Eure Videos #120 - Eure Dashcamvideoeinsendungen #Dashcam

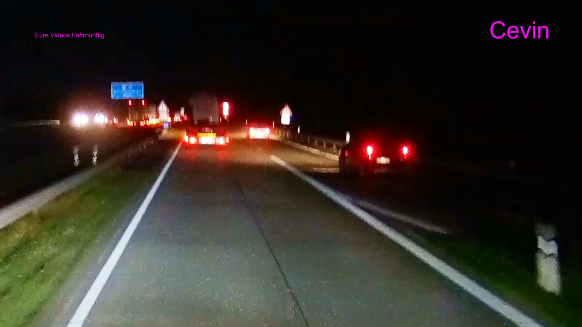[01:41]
Ach, schon wieder diese diversen Probleme beim Autobahnauffahren. Ich sag da nix zu.
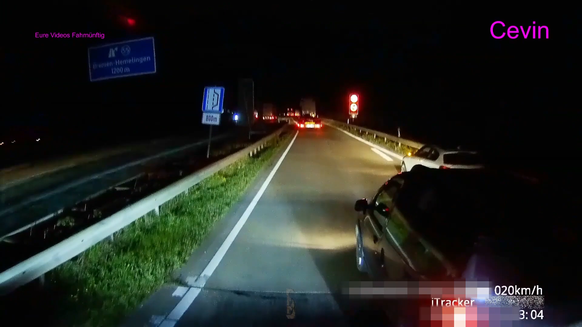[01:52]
Boah, schlägt das nach Reifen, Alter. Boah, guck. Scheiße, schlägt das nach Reifen. Na ja, logisch. Ah, ideonenvoll. Nur weil der sein Gast will auch nicht gefunden.
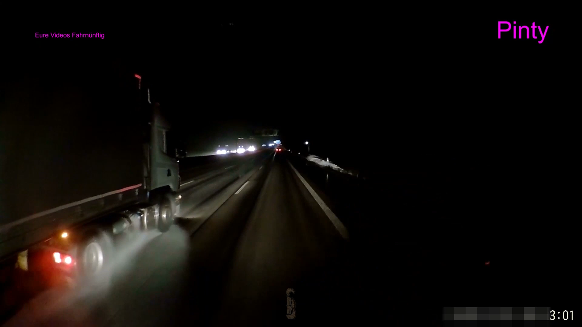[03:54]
Sag mal, weißt du nicht, wie lang dein LKW ist, oder was? Naja, der LKW-Fahrer nimmt sich Pintis Lichthupe wohl doch zu Herzen und entschuldigt sich hier mit dem Blinker. Aber Pinti... Ja, dein Blinker hat sich ja sonst wo hinstecken. Hihihi.
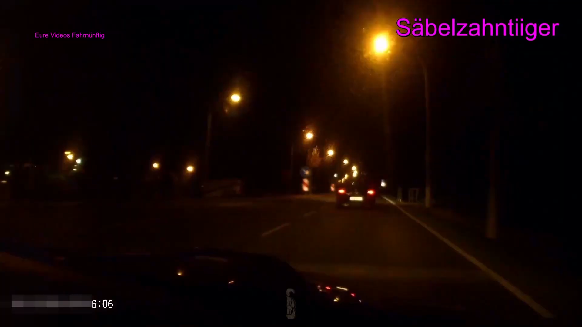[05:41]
Alter, ist der irre? Und für die Leute, die es nicht verstanden haben, warum der einfach mal in den Gegenverkehr zieht. Hier, ein süßer Igel. Ja, ich bremse auch für Igel. Ja, ich weiche auch für Igel aus. Aber nicht in den Gegenverkehr und riskiere mein Leben dafür. Also in so einem Fall, so leid es mir tut, wenn du nicht schaffst zu bremsen, fährst du halt drüber. Ich hab da aber noch einen alten Igel-Clip von mir.